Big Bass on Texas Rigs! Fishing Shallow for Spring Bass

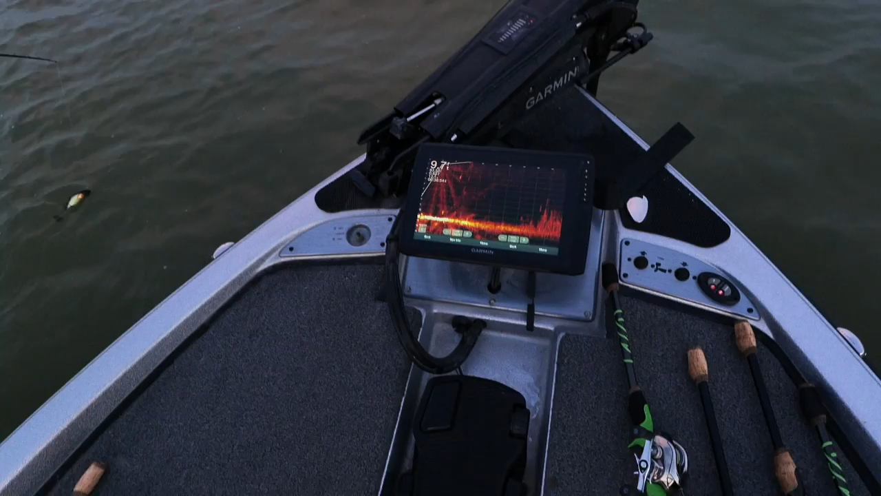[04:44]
This is what I do not like about this. You got to then engage the power. Scroll up. Mm-hmm. You should get a little something here after a minute. There we go. Now it's primed. Now, yeah, and you guys can see the grass. It that's going on in here. He also loves to fish, and he knows his stuff. He's good at it. So it helps. It helps.